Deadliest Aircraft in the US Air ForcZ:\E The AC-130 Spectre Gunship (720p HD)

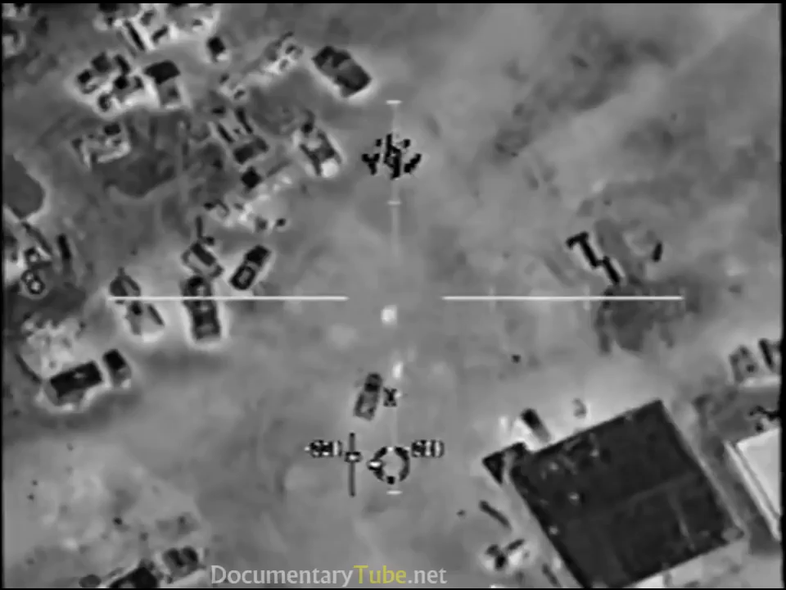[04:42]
5-3, 2-3 arm. Ready! Good shot. Direct secondaries. People running to the west. Vehicles leaving. More maneuvers, another vehicle, and more people clear to engage all those. Copy.
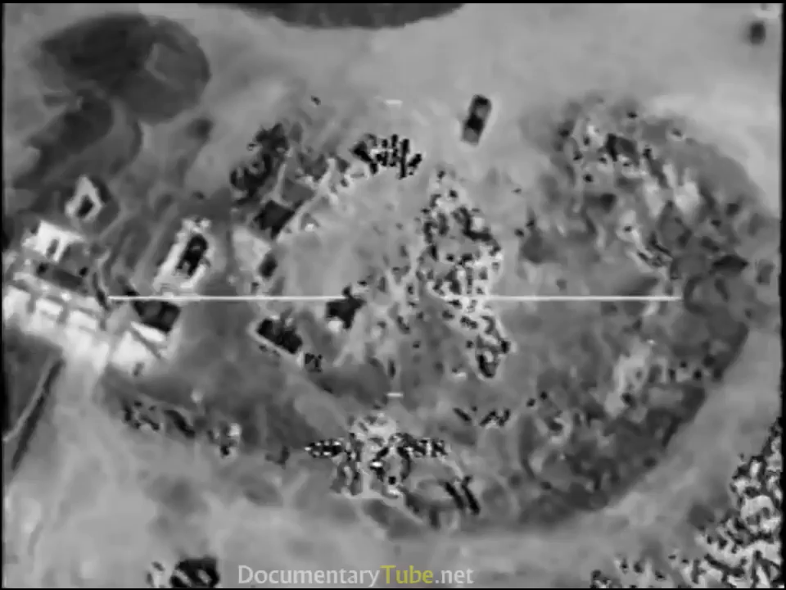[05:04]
Ready!
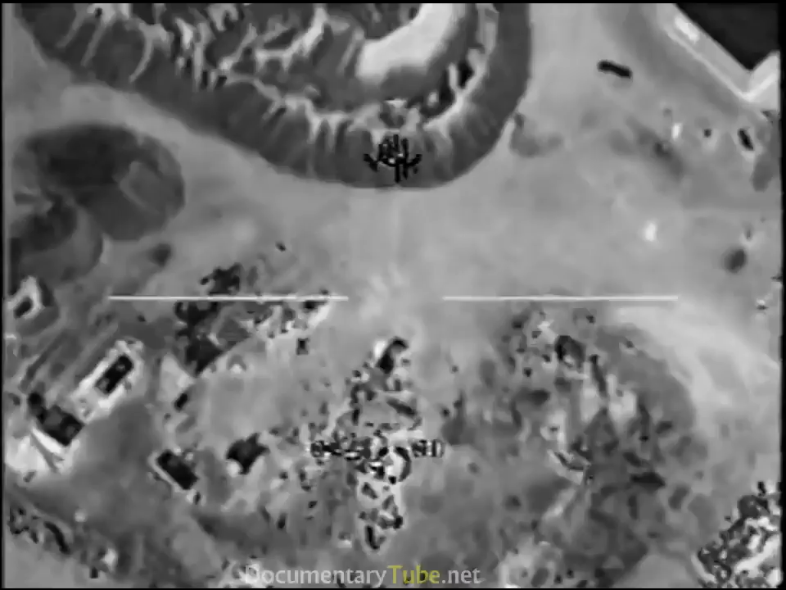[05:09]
Moving. Good. Come back on those guys. There we go.
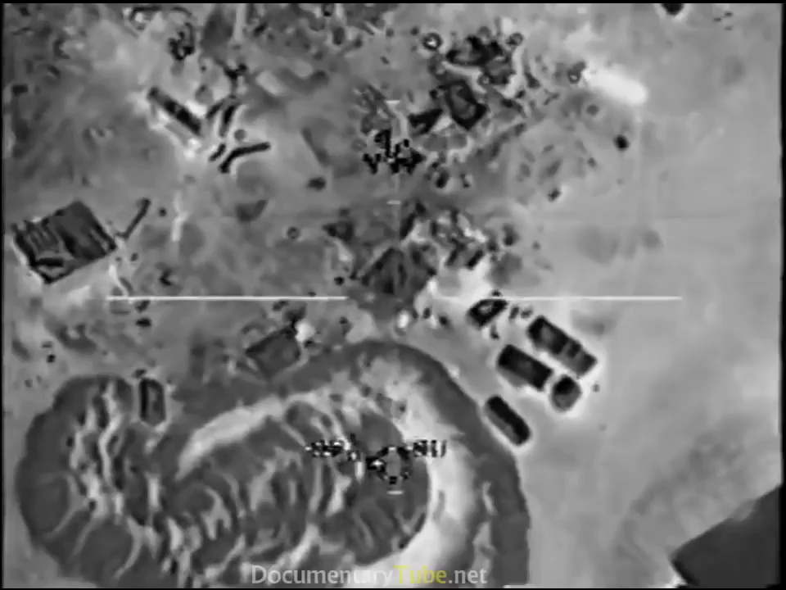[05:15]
Yeah, another secondary. Other people coming out of the mosque right now.
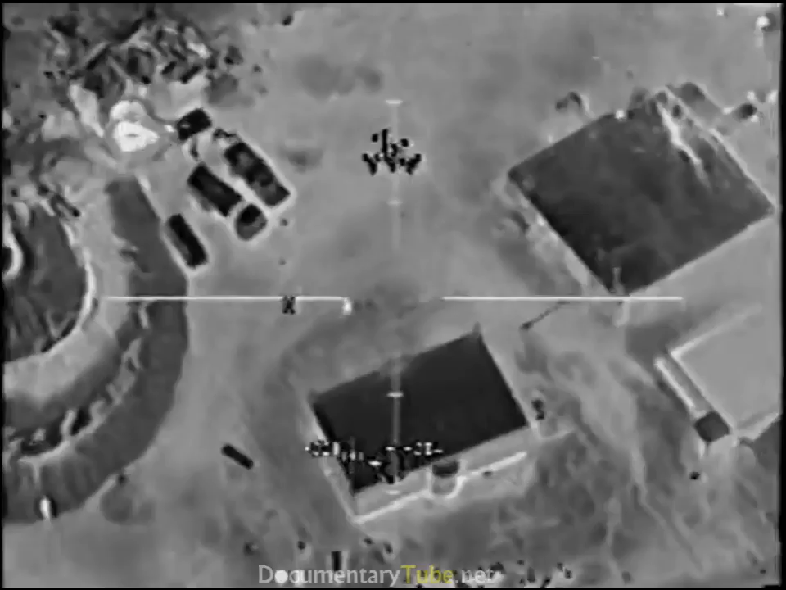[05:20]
Ready! Go for the vehicle. Secondaries. Ready, secondary. Vehicles, people guys can't are going leave. To town, man. Personnel running.
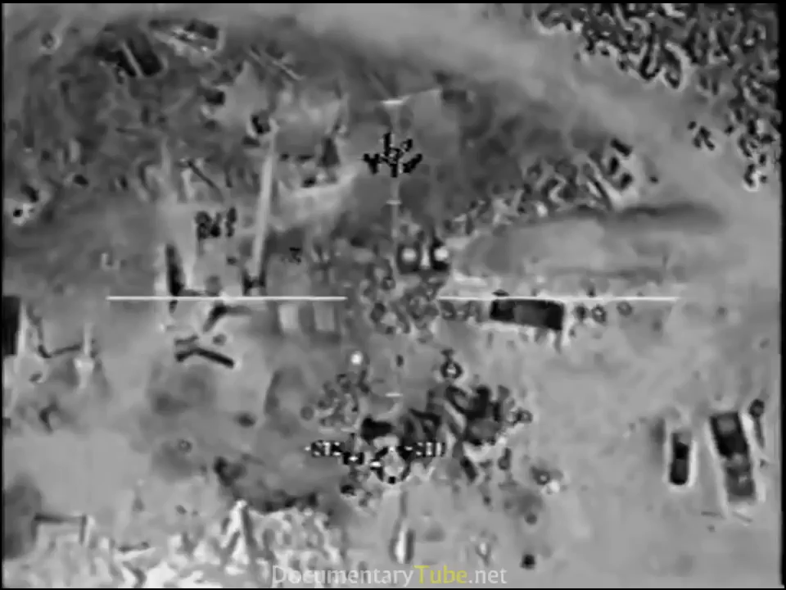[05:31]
There we go. Come on, box. There we go.
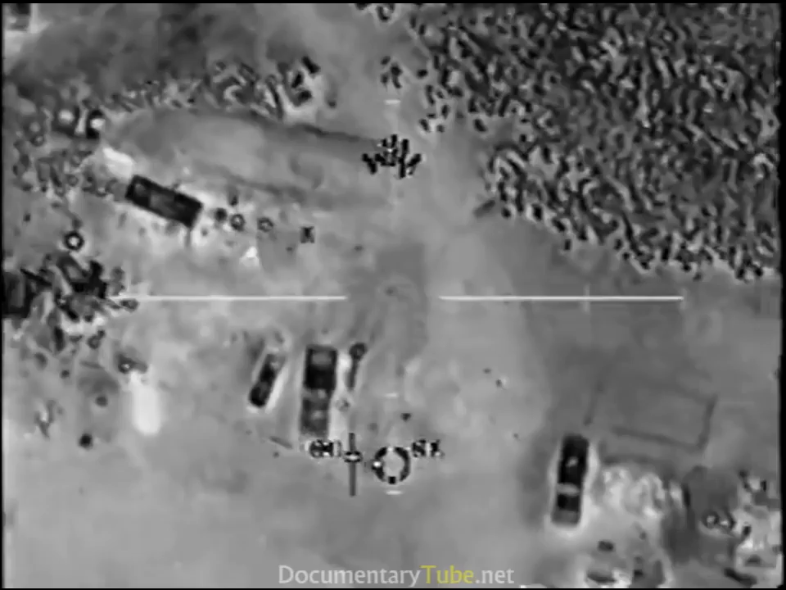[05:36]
Lead them a little bit further.
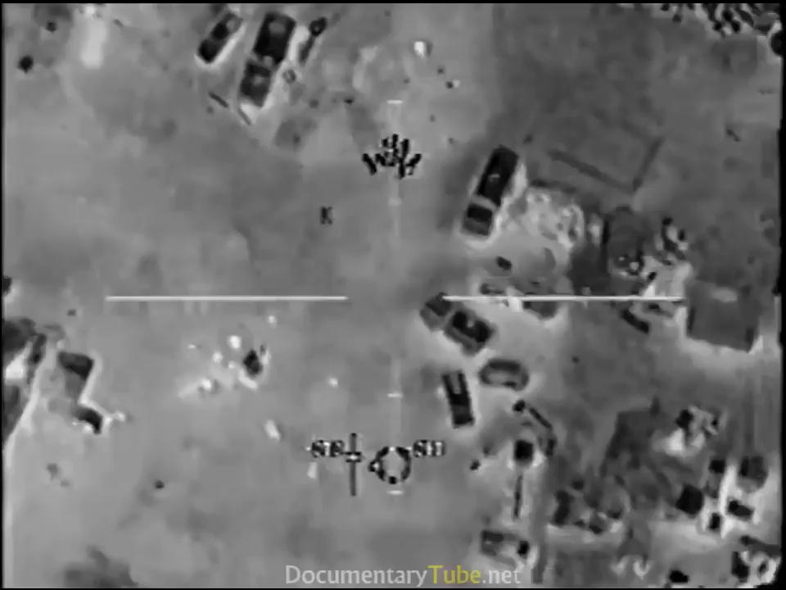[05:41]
Ready! Watch out, this vehicle. Fuel truck. Flares away, flares away! Flares. And no dry load.
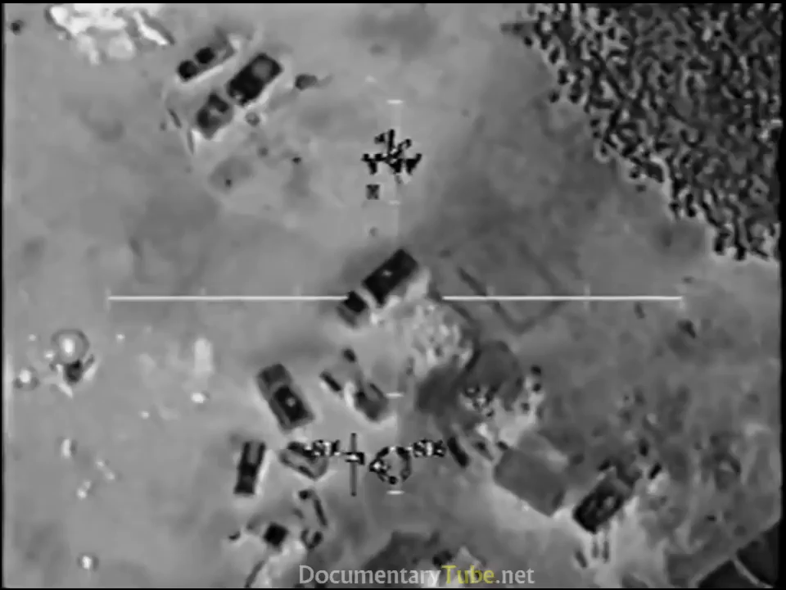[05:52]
Okay. Continue engaging. Get that person. Stop the flares! Stop the flares!
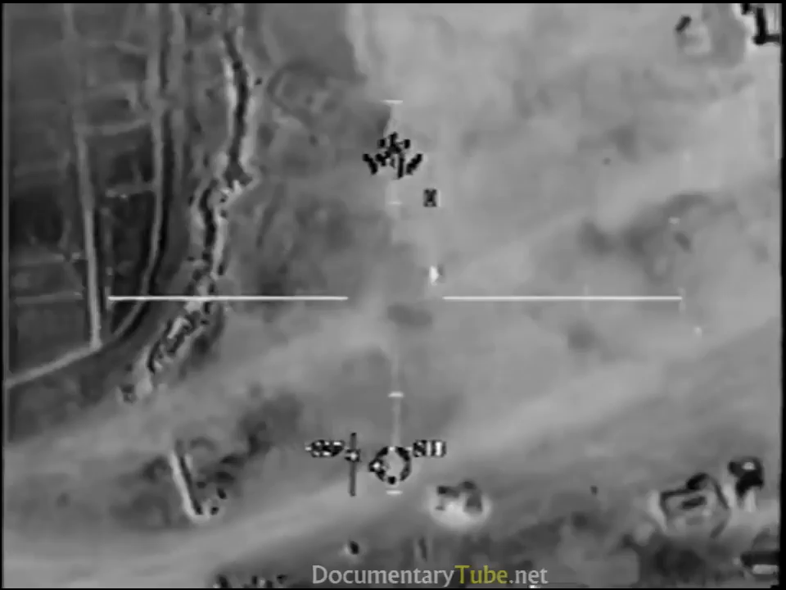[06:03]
Going out to gate.
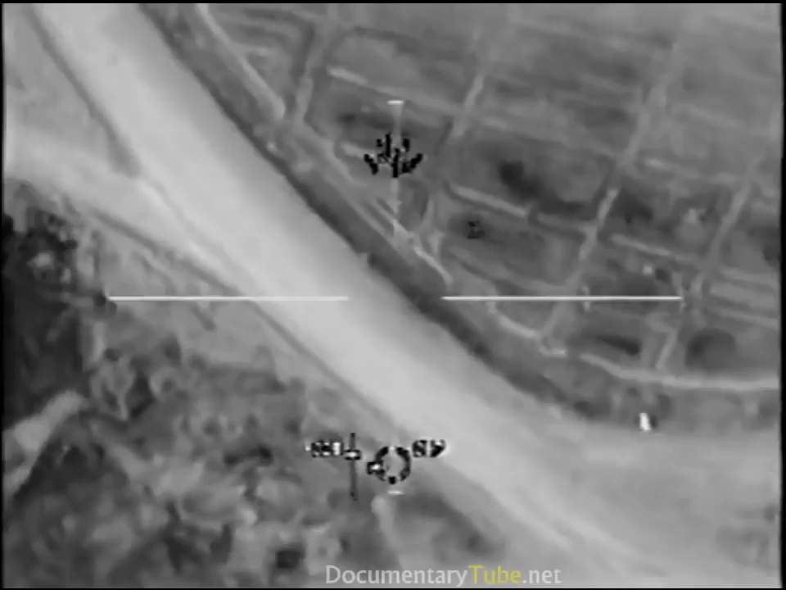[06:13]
Hi, that's a correct geometry. Give me 10 seconds. Roger.
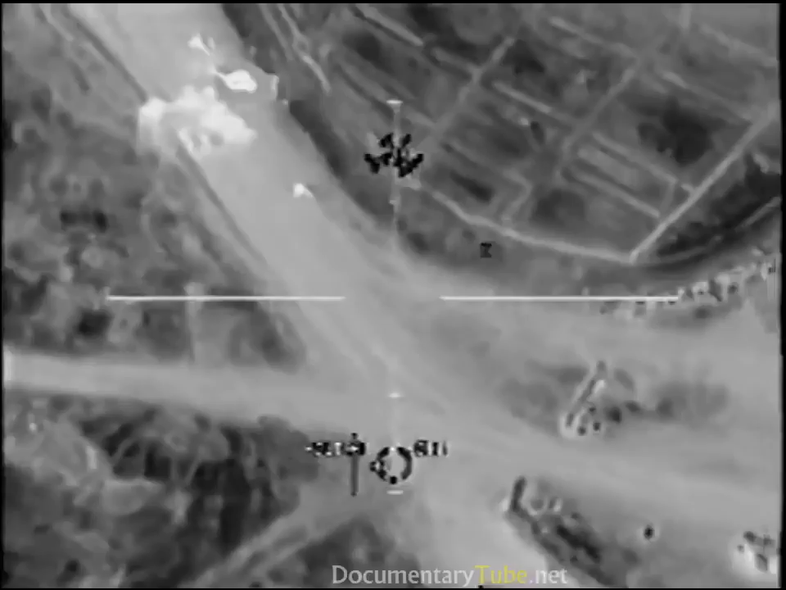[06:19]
Get ready! He went down to the ground. Yeah, he just dove underground.
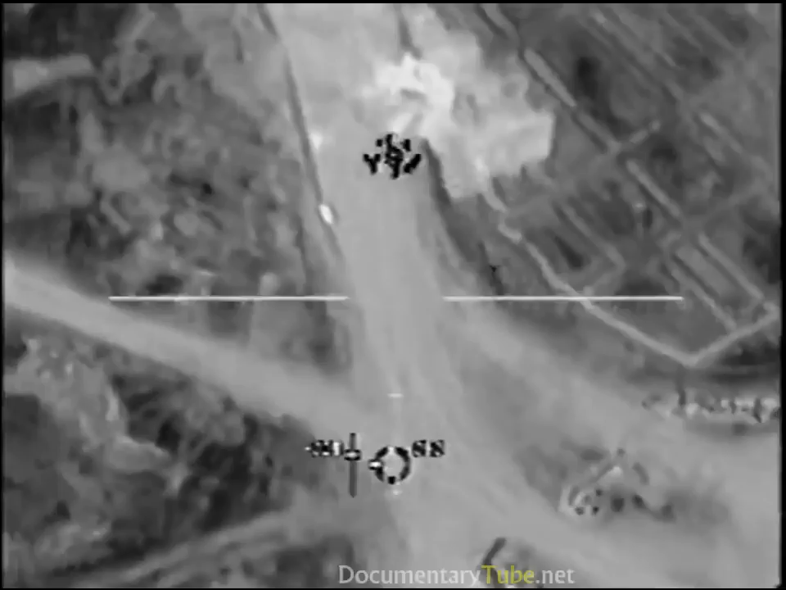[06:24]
He's okay, moving again. Okay, back in the box.
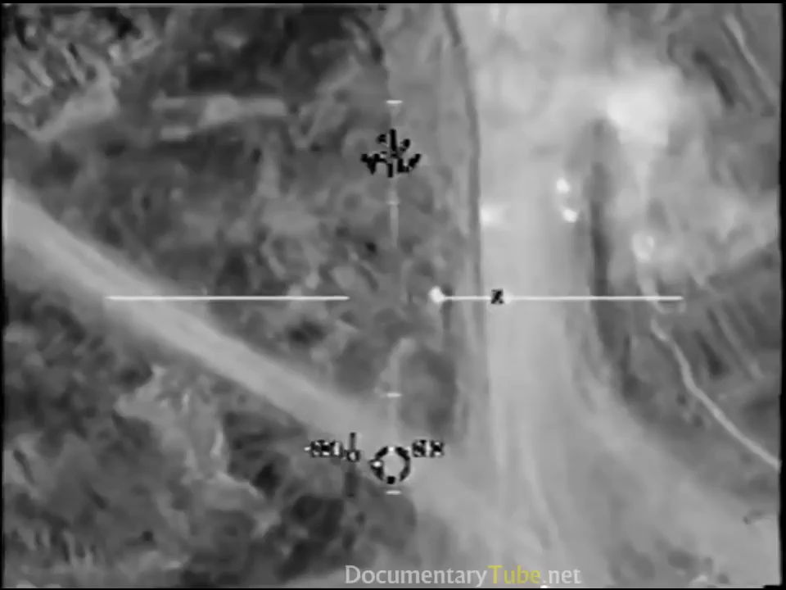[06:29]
He's loaded, dude. Moving back to the vehicles and personnel. There's personnel right there.
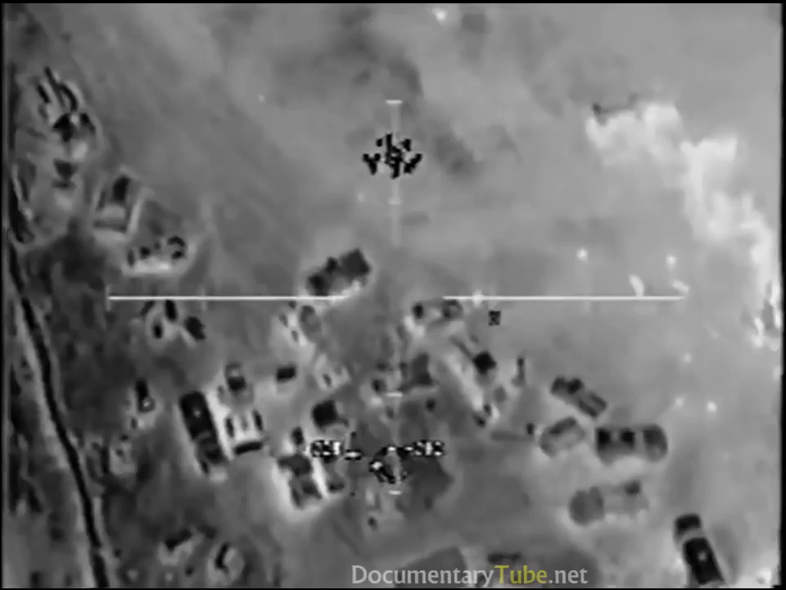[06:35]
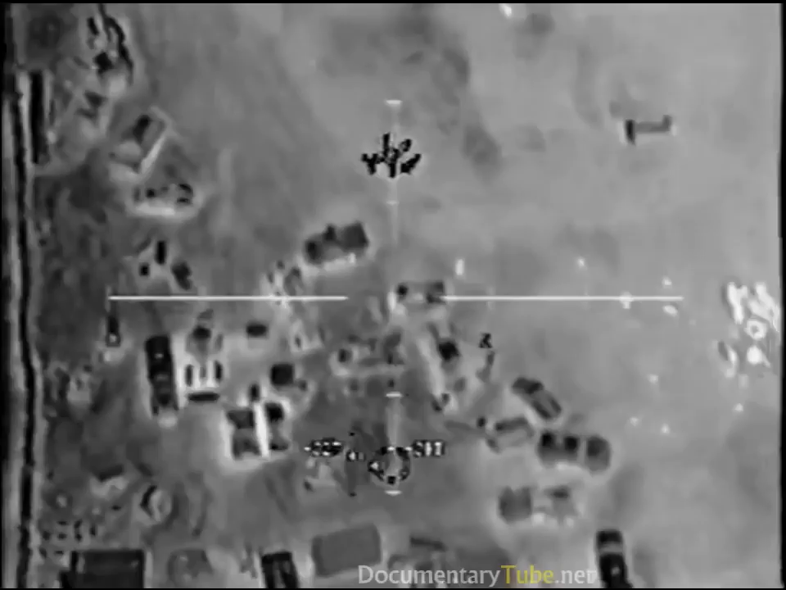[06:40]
Get ready!
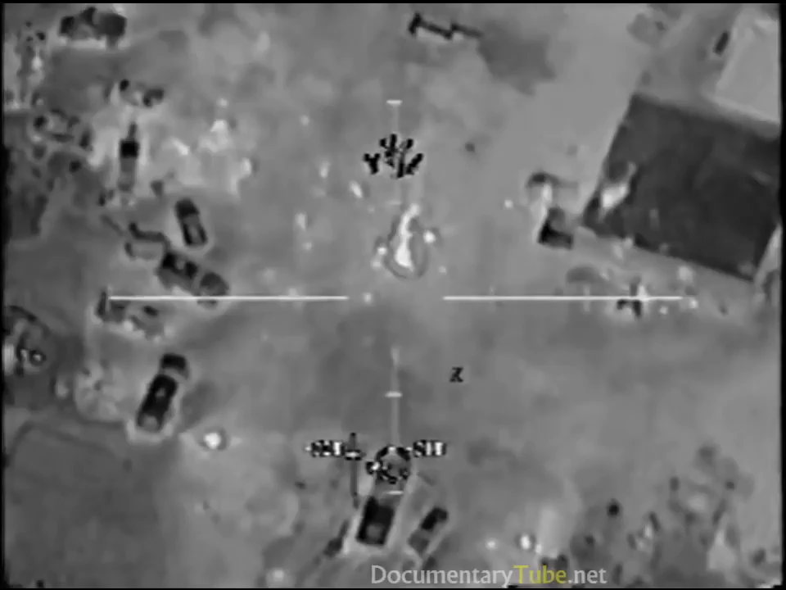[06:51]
We have a little more. Hey! Get ready! You're gonna get him.
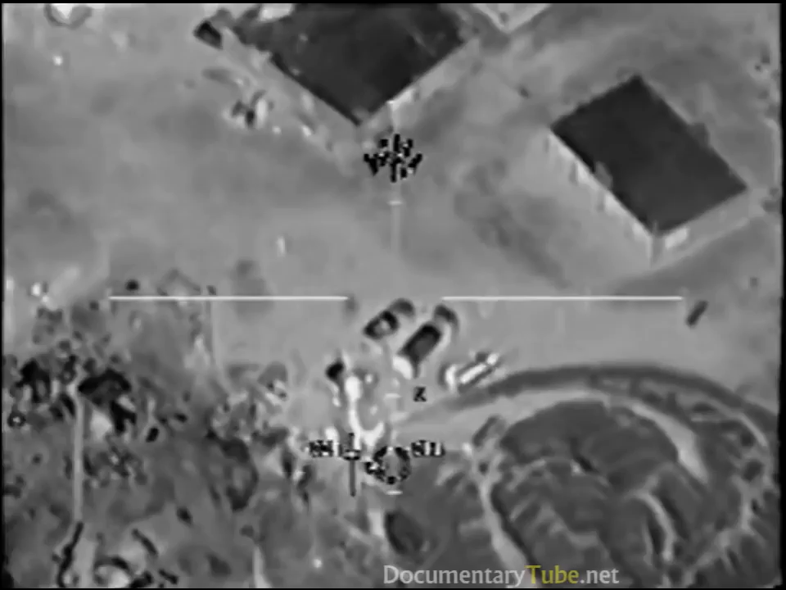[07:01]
Watch that moss over there, too. Roger. Kill that 2-6 boss, man.
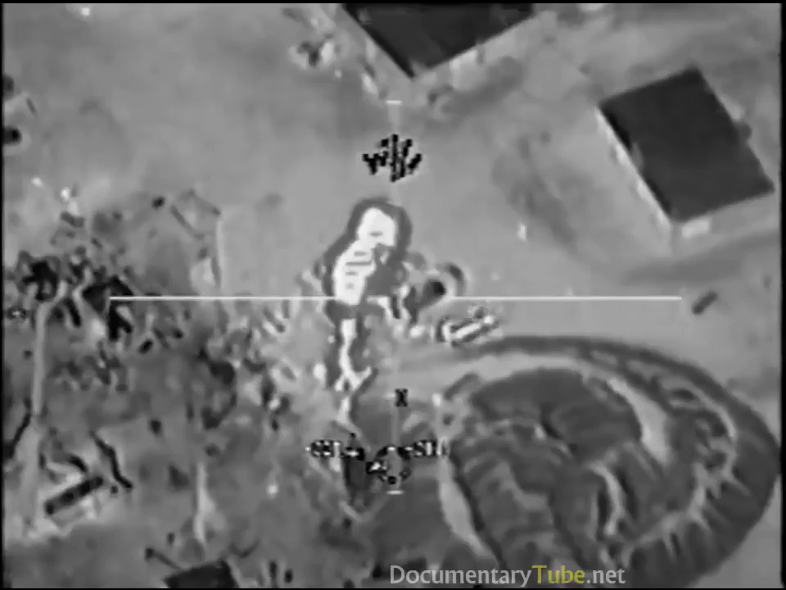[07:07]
Right, he's running into the mosque. The mosque. Get ready! Go into the building to put the 105 in. Stand by. Wildfire, we cleared on the building. You're cleared on the big square building. You can go ahead and level it. Roger that. Clear the building, guys. Hey, okay. Get it! Catching up with you over the building. Roger.
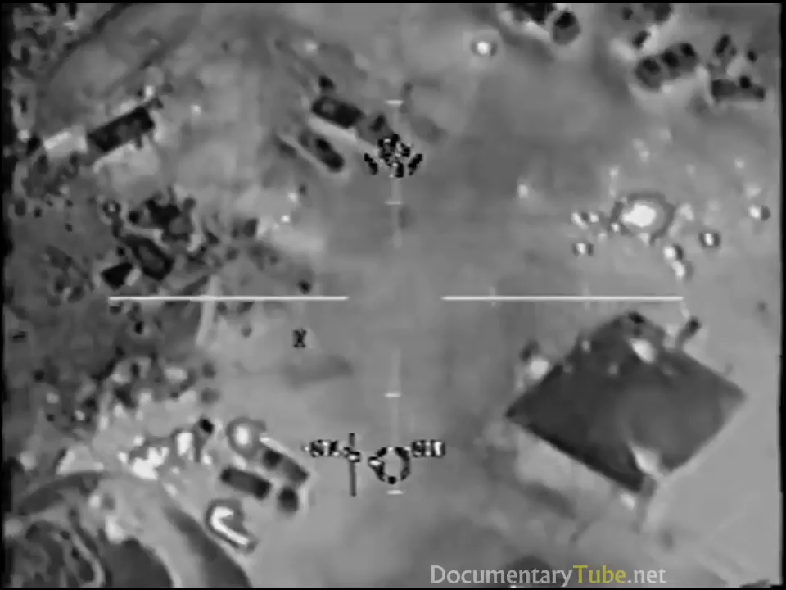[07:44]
Are you there? TV's not used on target. I'm scanning the area. Checking the vehicles, too.
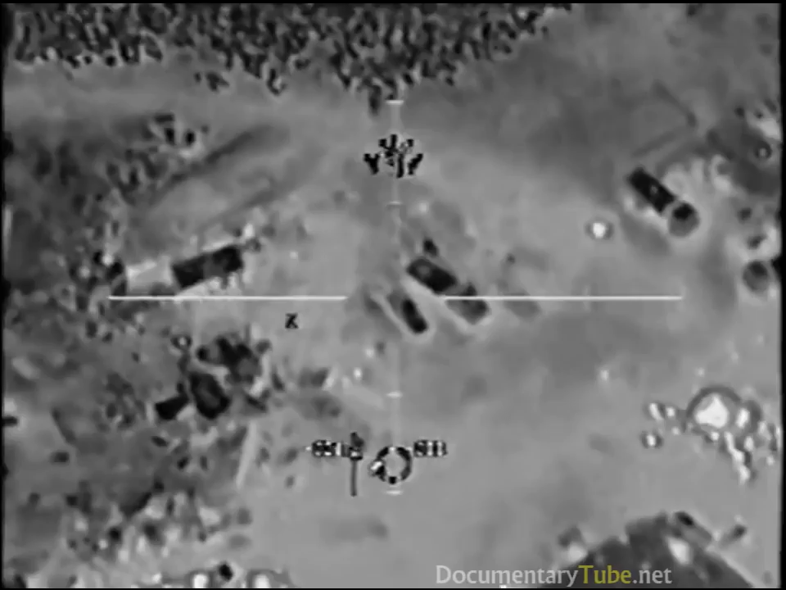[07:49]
You are cleared to level the building. Do you have any more personnel in the area? Don't see any right now. No. Get ready!